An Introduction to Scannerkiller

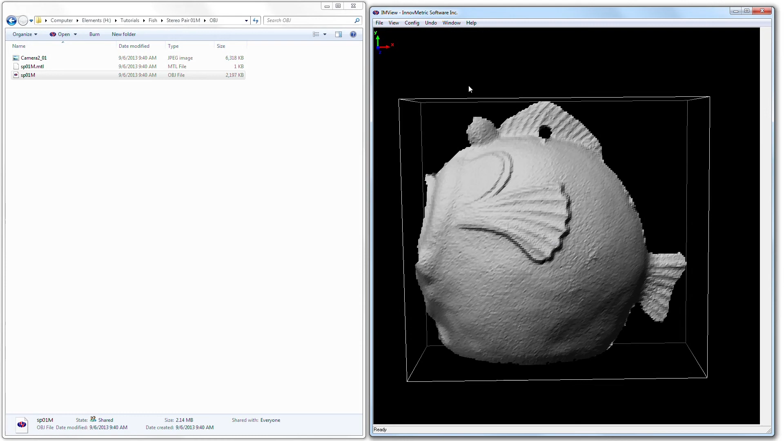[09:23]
That is the extracted scale accurate 3D geometry of those two photographs. Now, if I turn on the color for a moment. There we go. And turn off the lights. You can see that if I zoom in, what we have is a UV texture correspondence.
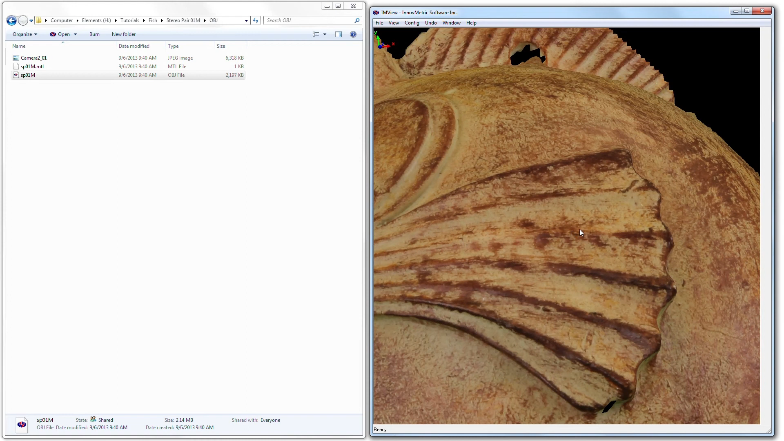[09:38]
So it's mapping the photograph directly onto the geometry.
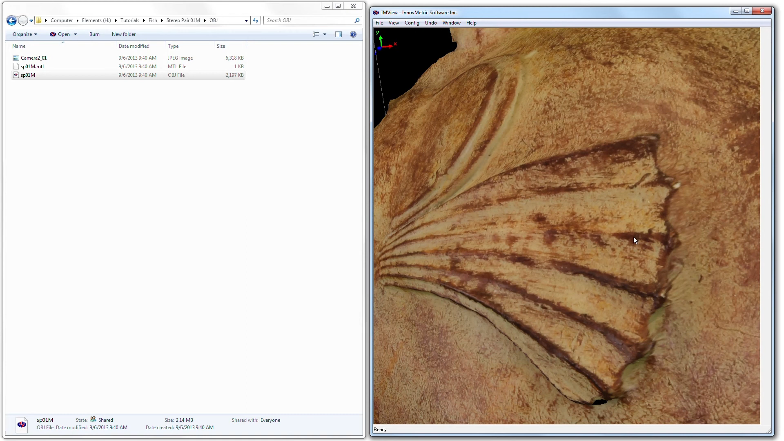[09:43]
And that's a great thing because it allows you to retain the original photography and the high resolution pixel information associated with whatever camera you might have used to acquire the photographs in the first place.
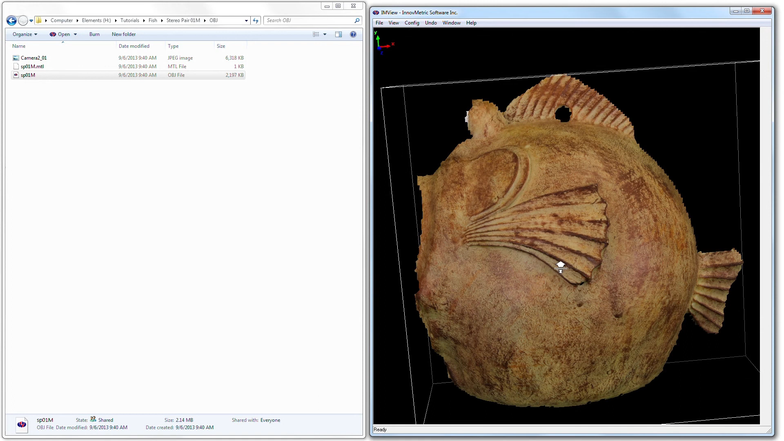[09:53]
And if I go into dynamic mode, you'll see it just simply transitioning between those. But it's perfect color registration. And the reason for that is, is that because we derive the geometry obviously from the color photographs, the color photographs are perfectly matched.